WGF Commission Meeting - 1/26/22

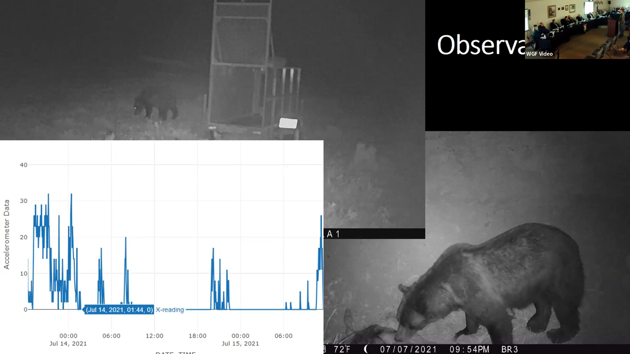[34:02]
So a few interesting observations from last summer. The bear pictured here was a chronic depredator. He was responsible for all of the losses that we picked up on Ranch A. So 11 minimum that we know about, but we estimate as much as 26 to 27. This bear had a train of bears following him that were cleaning up after him, a sow with cub of the year and a subadult looking bear.